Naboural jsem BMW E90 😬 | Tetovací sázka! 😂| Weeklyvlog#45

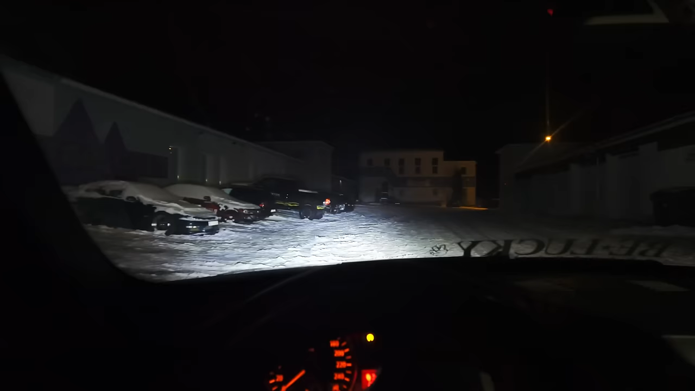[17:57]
Jakože já jsem v noci neviděl nic. A teď?
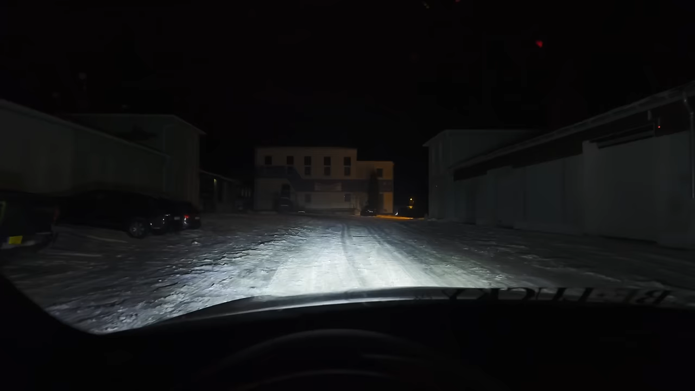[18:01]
To svítí už tak, to svítí dobře, ale když dáte dálky... To je hardcore. Já to nechápu. Jakože já jsem fakt vůči tom byl skeptický a tohle je masakr.
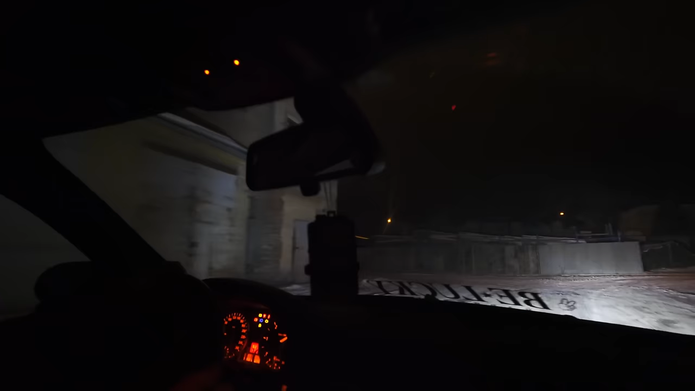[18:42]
Všiml si, jak jsem služdě vychovány, jsem dal i plínky. Jo. Ty vole, tak ty světla jsou úste. Aha, to bylo bálý hoky. Ti možná až ti zade natankovat, ne?
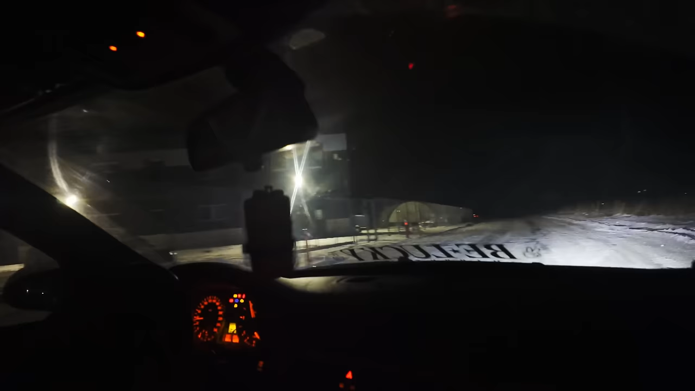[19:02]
Ty vole, hrají mě to auto baví, kamotí se skrát víc. Už jenom takhle to svítí brutálně moc. Takhle to svítí jak normálně dalky. Jo. Jo jo, no.